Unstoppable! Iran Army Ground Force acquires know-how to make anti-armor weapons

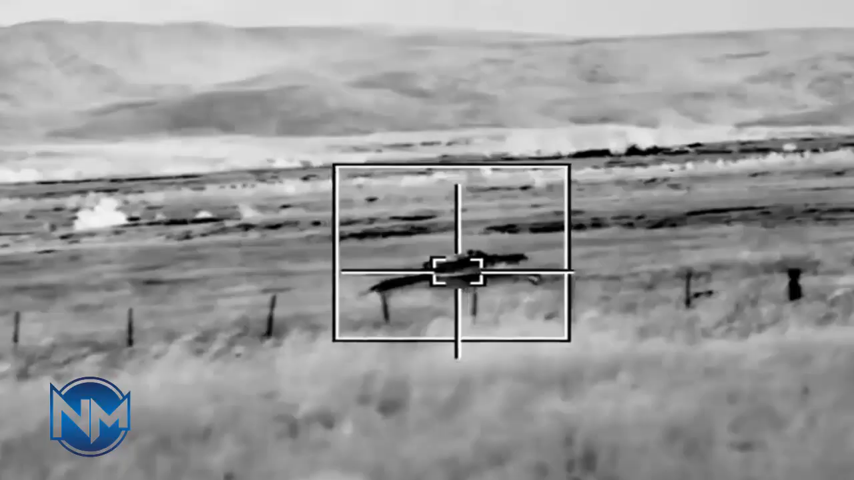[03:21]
ALMAZ missile guidance system is based on image infrared homing, IR, and electro-optical sensors. The ALMAZ missile is a top-attack missile and hits the weakest point in the armor from above and damages them.